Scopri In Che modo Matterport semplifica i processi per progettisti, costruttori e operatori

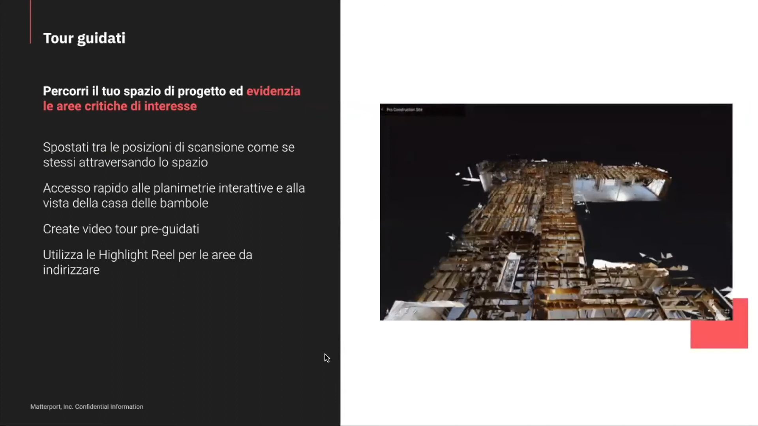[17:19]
il quale vi può dare la possibilità di potervi spostare da un punto all'altro nella sequenza che preferite voi.
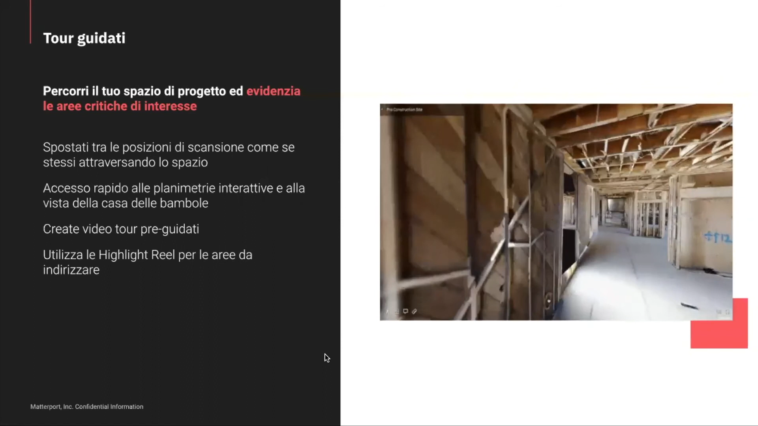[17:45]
ma magari inserendo un tour guidato dove lo può guidare e può passare
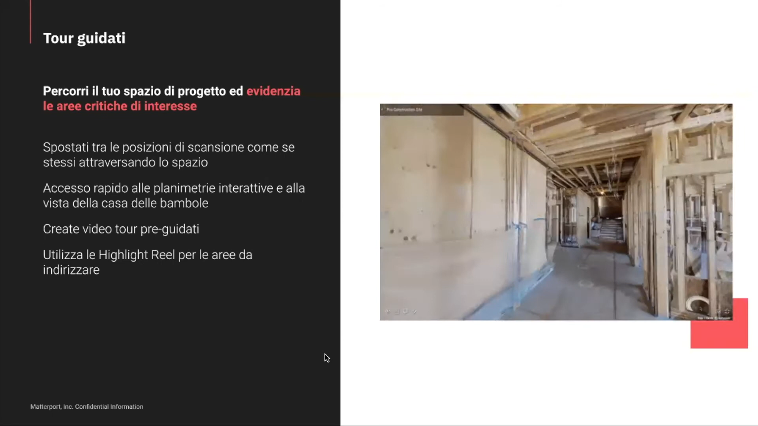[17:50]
passo per passo per vedere tutto quello che è stato fatto e tutto quello che è stato aggiunto ovviamente successivamente.
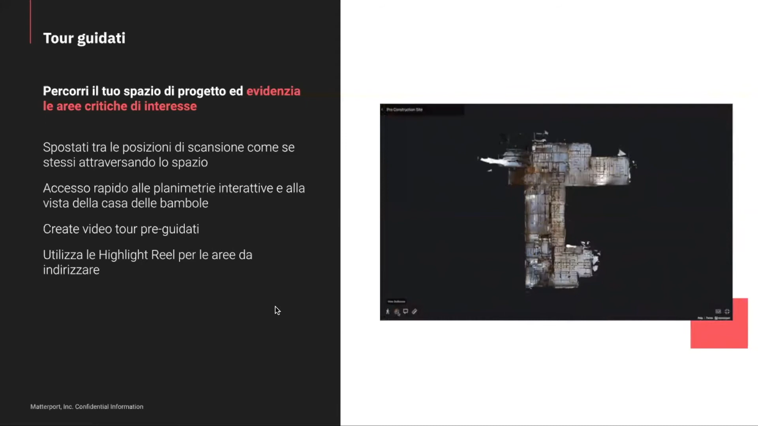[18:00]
Le notte. Allora, questo strumento, diciamo che è stato rilasciato recentemente,